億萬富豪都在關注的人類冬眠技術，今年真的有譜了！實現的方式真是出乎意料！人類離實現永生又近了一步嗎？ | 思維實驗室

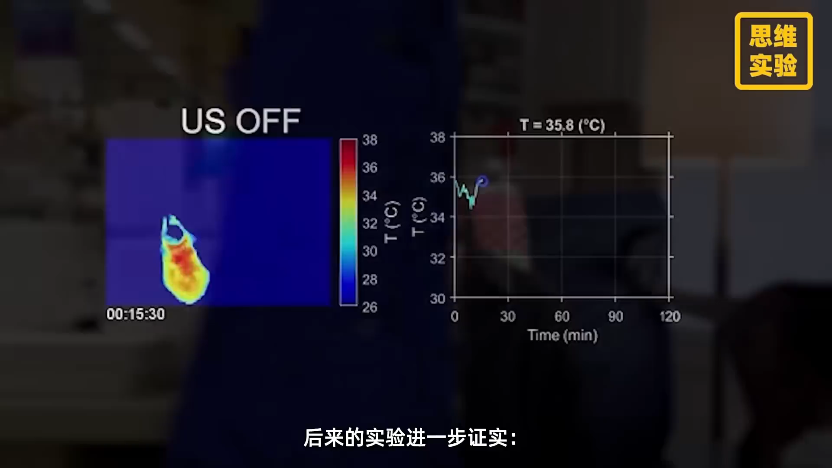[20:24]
On screen: scale top 38°C, scale bottom 26°C
来的实验进一步证实一次超声波刺激也就是持续发射10秒超声波脉冲科室小鼠核心体温下降3-
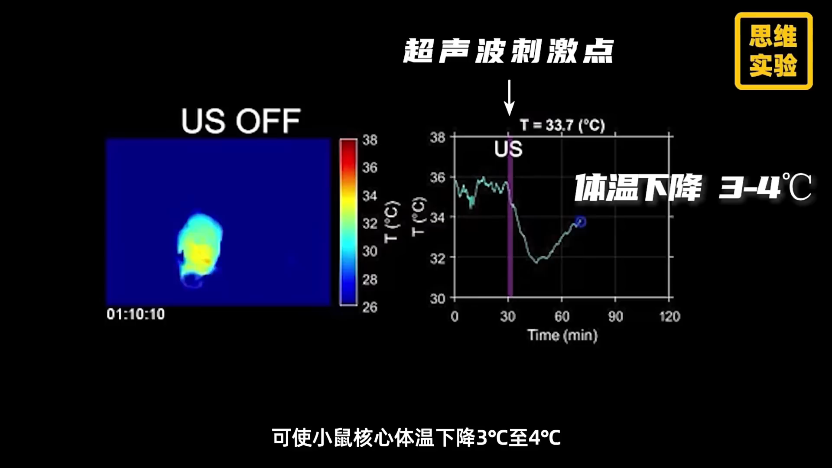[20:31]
4度心率减变47%直观的行为也开始变得不活跃与此同时这